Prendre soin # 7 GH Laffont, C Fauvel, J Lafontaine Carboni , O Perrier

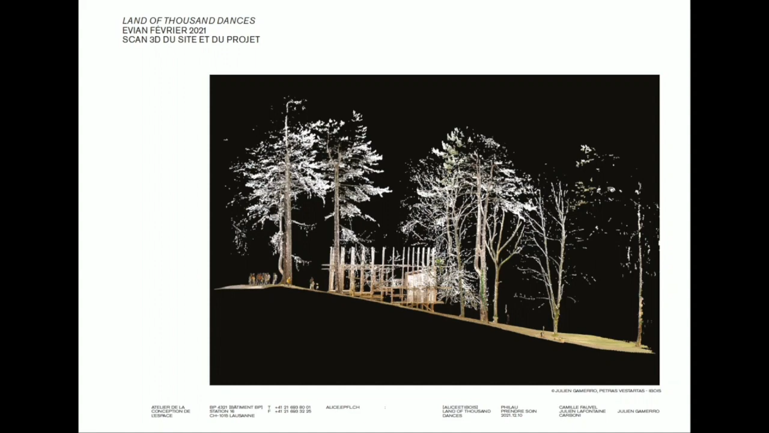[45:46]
en fait étudier la matière regarder comment les choses bougent et donc en fait que